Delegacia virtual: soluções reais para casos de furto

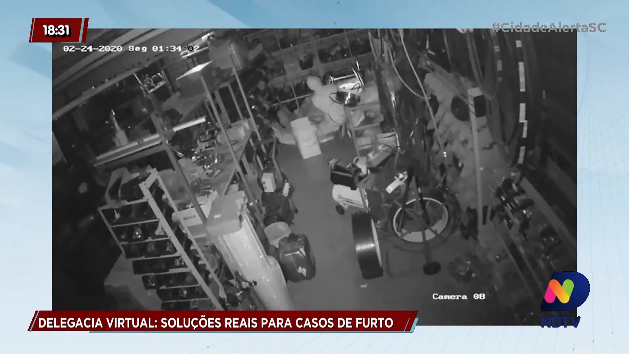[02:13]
E tudo foi gravado pelas câmeras de vídeo monitoramento. Com medo, a proprietária não quis se identificar. Ela também registrou o boletim pela internet.
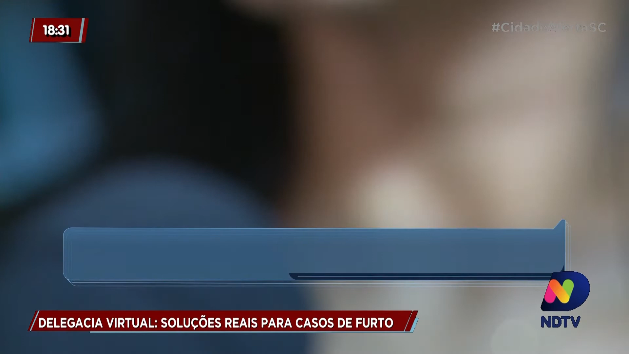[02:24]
O alarme disparou e aí o pessoal do monitoramento nos ligou e nós viemos até o local e encontramos o buraco aberto ali na parede. Já neste consultório odontológico, o homem abre a porta,
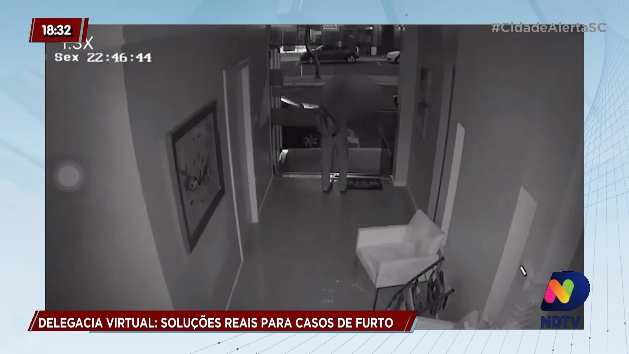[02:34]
entra de costas para não ser identificado pela câmera e foge sem levar nada, depois que o alarme dispara.